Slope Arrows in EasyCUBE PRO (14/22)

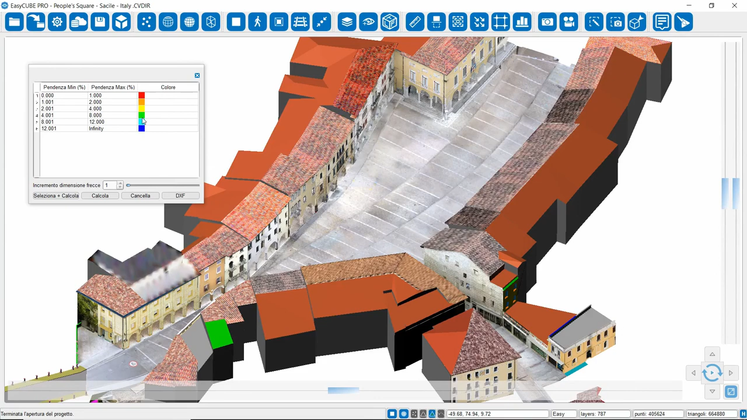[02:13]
Infatti riusciremo ad identificare a livello visivo quali sono le zone a pendenza più bassa, quindi di colore rosso oppure arancione, o con pendenza più elevata, quindi verde, ciano o addirittura blu, che va dal 12% in su. Ora per determinare, calcolare la pendenza ad esempio di questa zona qui, possiamo intervenire in due modi.
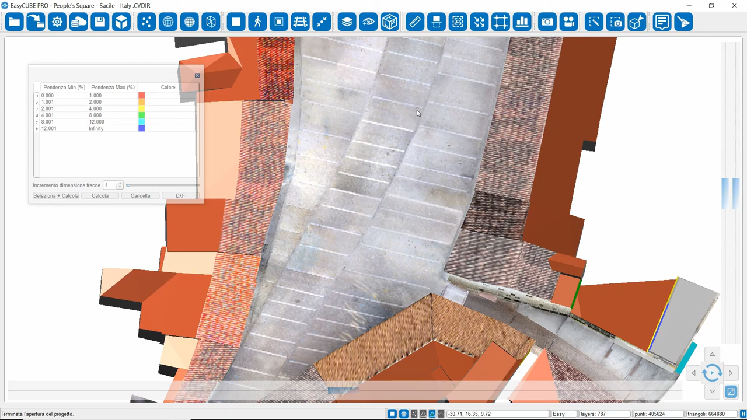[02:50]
Dunque facciamo un esempio. Per comodità possiamo spegnere le texture perché in questo momento non ci servono per l'analisi.
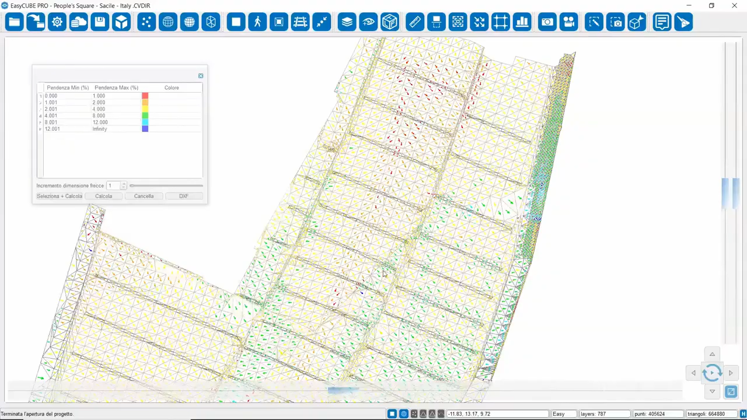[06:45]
La dimensione delle frecce viene determinata, diciamo, con dei valori di base in rapporto alla dimensione dei triangoli.